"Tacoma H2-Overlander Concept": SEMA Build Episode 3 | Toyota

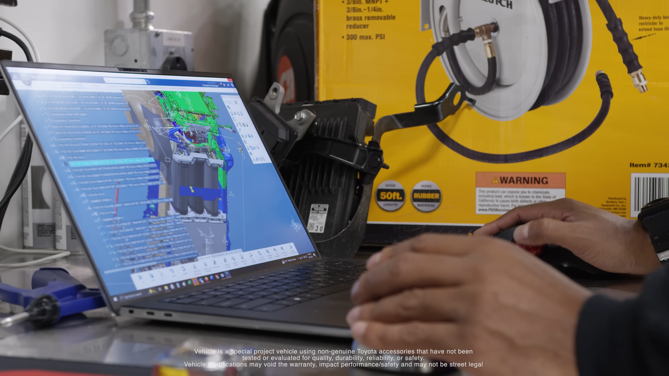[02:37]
This is where all the CAD work meets reality and what's on the truck versus what's in the CAD model.